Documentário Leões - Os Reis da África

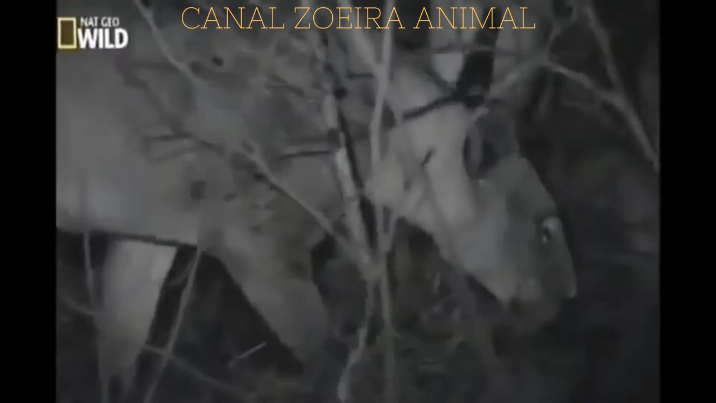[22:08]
Mas não é conforto que leva os leões a caçarem à noite. É estratégia.
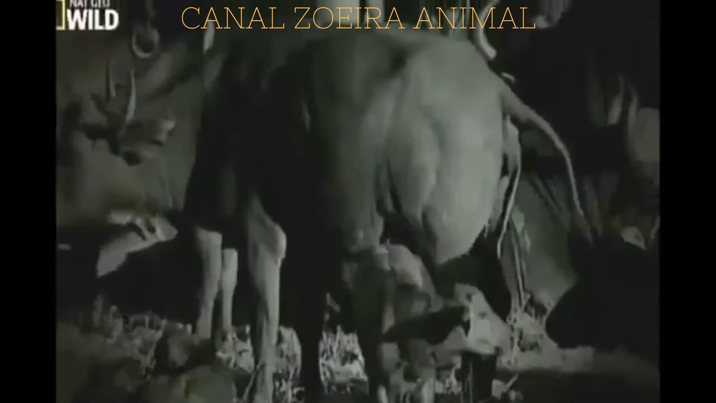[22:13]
A 100 metros de distância à noite, nós não seríamos sequer capazes de ver que há um animal lá. Mas um leão pode, provavelmente, até ver a respiração de um animal.
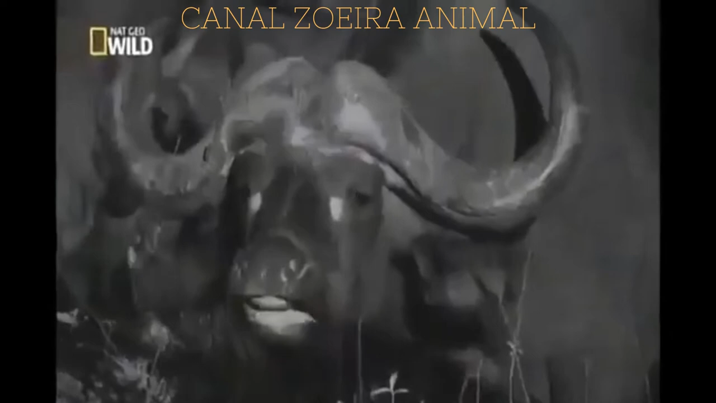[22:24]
Os búfalos têm uma visão noturna muito limitada, então são particularmente cautelosos.
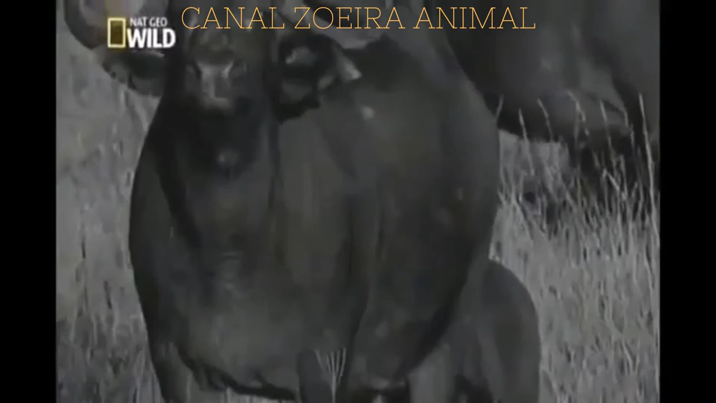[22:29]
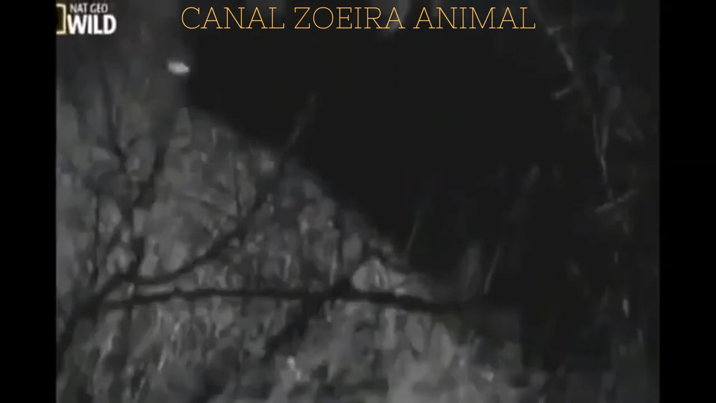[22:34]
Um búfalo, contudo, se afasta do rebanho.